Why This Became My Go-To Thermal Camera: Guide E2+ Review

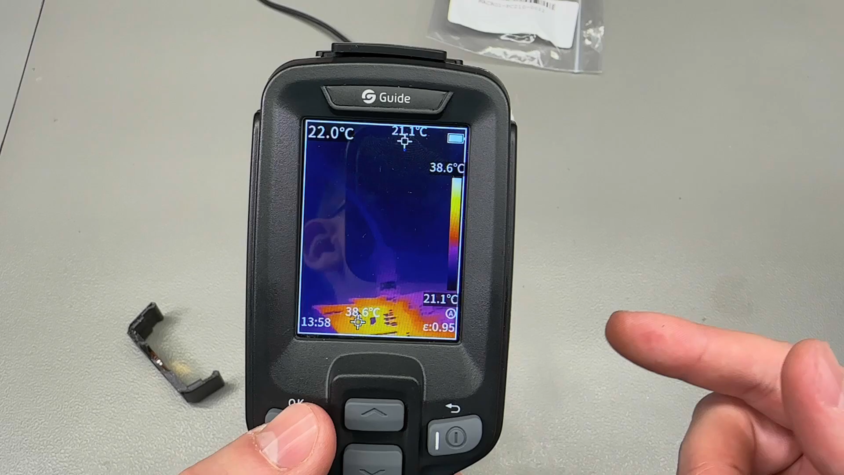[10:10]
On screen: scale top 38.6°C, scale bottom 21.1°C
other option is projection which is for providing a video feed as a webcam also